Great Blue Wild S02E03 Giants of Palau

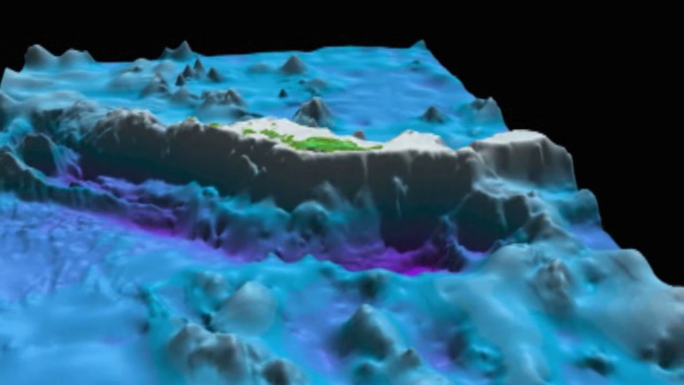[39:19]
The green shows the Palau Islands, just the tip of a massive underwater mountain.
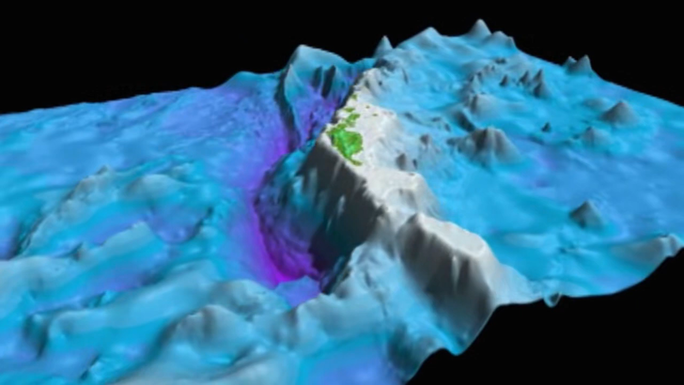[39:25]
You can see that some of these sheer walls, and they plummet miles,
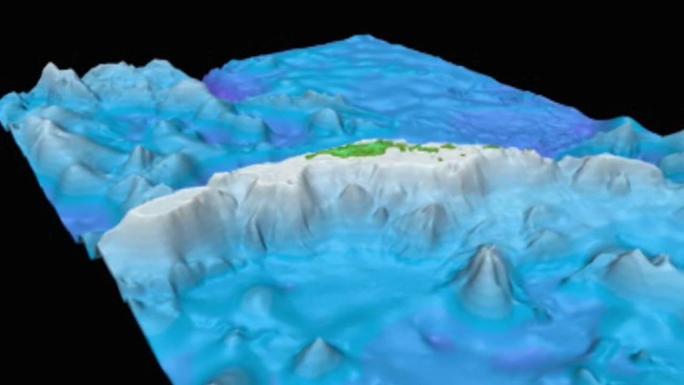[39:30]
literally miles,
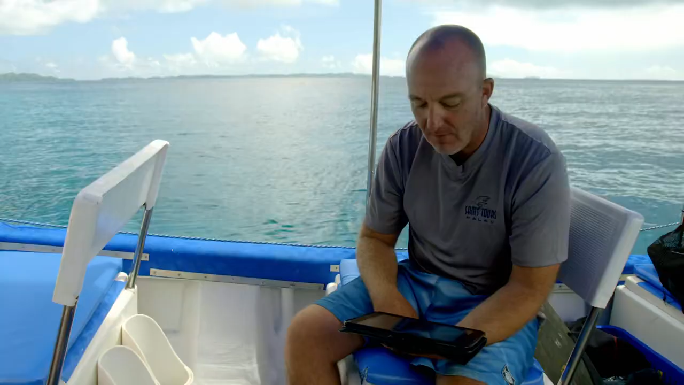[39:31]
two or three miles, before they might have a slight shelf and another feature.
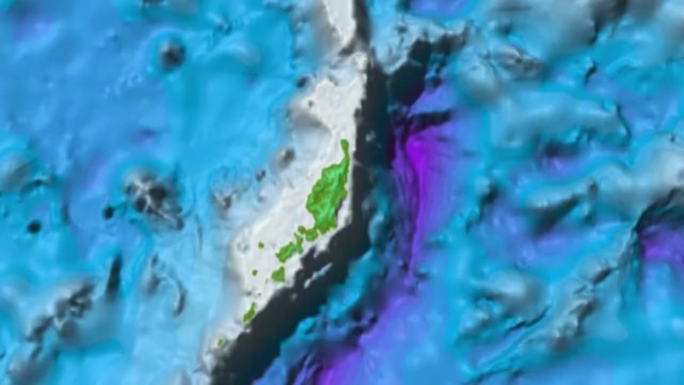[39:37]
And again, before they just plummet into the abyssal plain at over 9,000 meters deep.
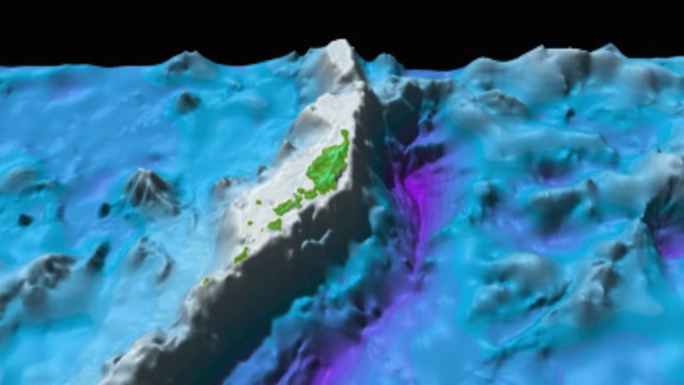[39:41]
Once we look over the edge of that reef, sometimes it's a little daunting because you have the beautiful colors,